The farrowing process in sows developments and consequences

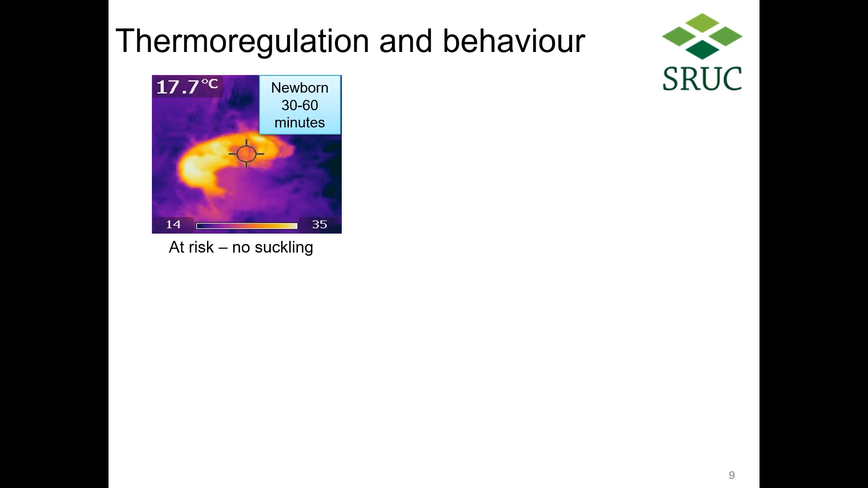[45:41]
On screen: spot 17.7°C
It's not been able to take on board colostrum, which obviously contains IgGs, but also fats and proteins that it's able to metabolise to generate body heat. And you can see that this piglets become hypothermic. In contrast, these two images just show you slightly different profiles here. Two piglets at the udder. You can see that the first one that's actually suckling, its radiant body heat is much warmer than the one that's leaning on its back. The one that's leaning on its back is still covered in placental fluid, and you can see it's still quite chilled. These images do show you how warm piglets can get once they're suckling.
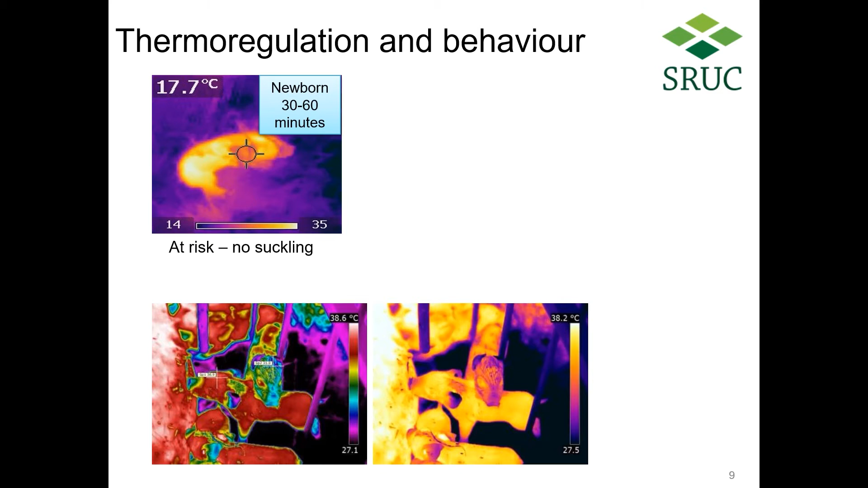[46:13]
On screen: spot 17.7°C
They're getting that because they're metabolising colostrum, but they're also getting this radiant body heat from the udder. And that's very much demonstrated in this thermal image as here, that shows you this successful suckling of the litter at the sow's udder.
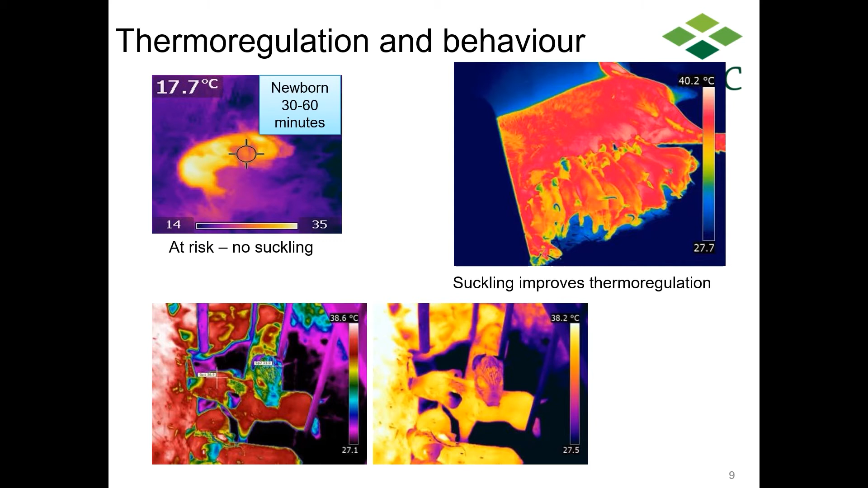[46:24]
On screen: spot 17.7°C
And behavioural landmarks are incredibly important for survival. So we know that piglets that are quicker to reach the udder, find a functional teat and suckle are more
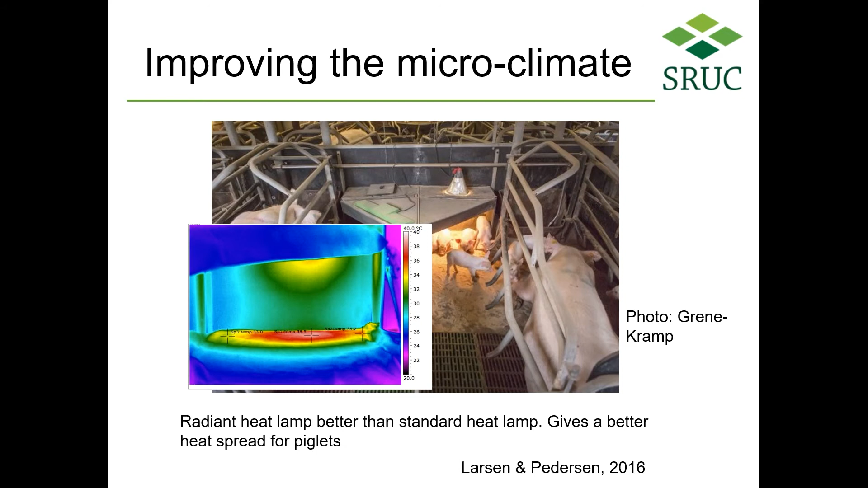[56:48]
And then the thermal images of these different lamps show you that the radiant heat source just give this much better spread.
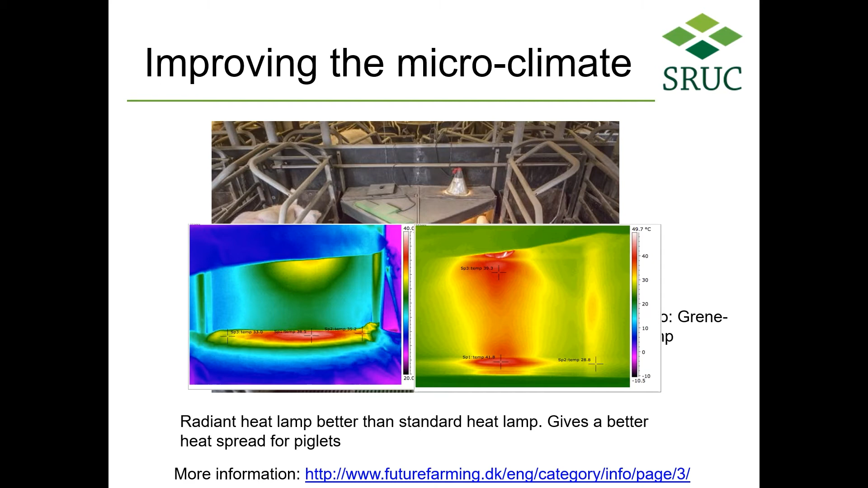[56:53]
So we don't have this spotlighting in traditional lamps. The take home message is that you can identify neonates at risk based on their physical and behavioural signs of vigour.